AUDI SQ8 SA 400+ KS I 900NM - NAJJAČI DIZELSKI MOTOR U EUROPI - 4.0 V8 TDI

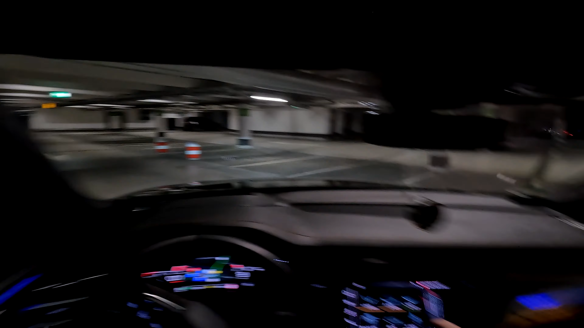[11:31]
Inače, jednu sam stvar primijetio, vidite, znači, kao neki safe mod koji konstantno govori gdje da idem, gdje da ne idem i sve to. I konstantno, znači, bukvalno je jako, jako iritantno i moram to da isključim jer jednostavno ne mogu da ga slušam, ali ono će se opet uključiti.
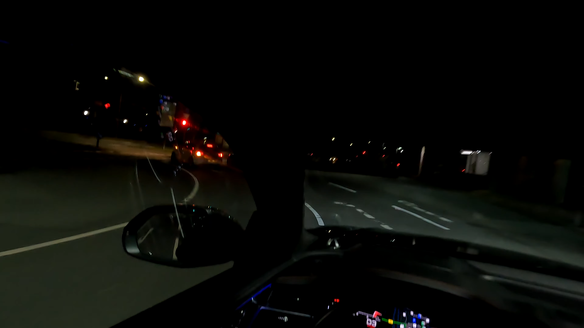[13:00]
Malo kroz grad, da vidimo kako izgleda po gradu malo ova vožnja.